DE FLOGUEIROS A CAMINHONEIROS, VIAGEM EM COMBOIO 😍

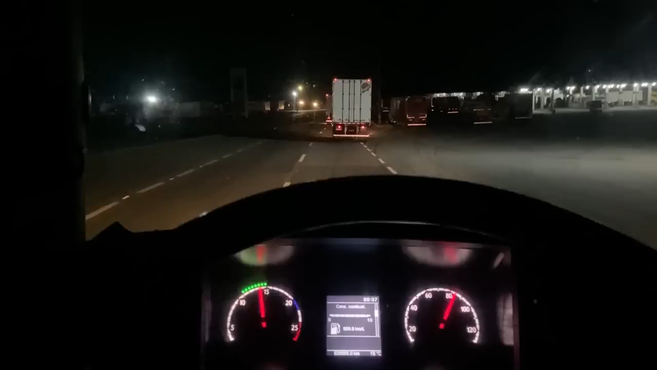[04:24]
Alegre ali agora Já subindo pro BH Já quase na metade do caminho Se encontramos ali E agora vamos os três juntos Um esperou o outro um pouquinho Primeira vez que vai dar boa De andar os três juntos Cê tá doido, rapaz Que emoção, hein? É massa Saber que nós crescemos juntos, né? Nós estudamos juntos E com 12 anos 13 anos de idade E nós
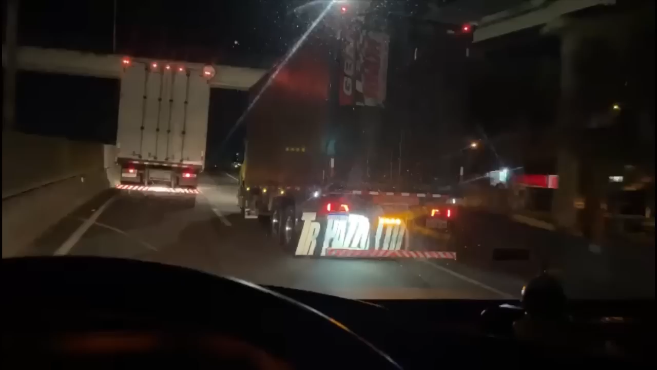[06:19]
Estamos acelerando aí, rapaziada Três e quarenta Três e meia da manhã Dudu na minha frente E o Magrinho tá na retaguarda Ainda dá pra ver aqui no retrovisor Que eu tô caindo no celular aqui E dá pra mostrar Uma